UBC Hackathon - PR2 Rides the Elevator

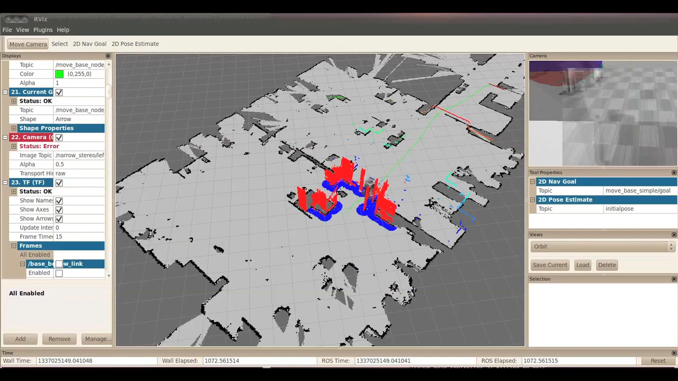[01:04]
With the map, PR2 can then navigate from the lab to the elevator using the PR2 NAV package.
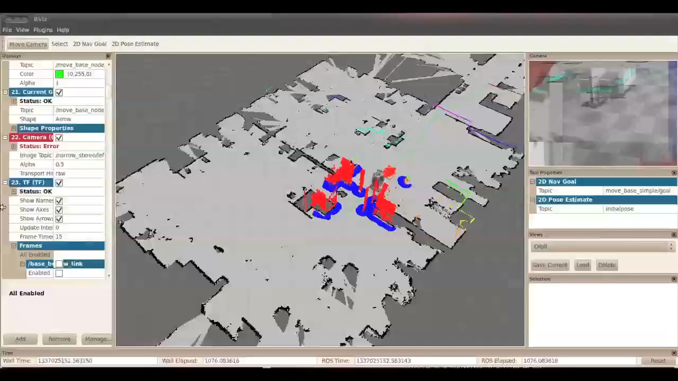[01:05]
Once PR2 has arrived in front of the elevator, the next step is to find the elevator control buttons within the robot's workspace.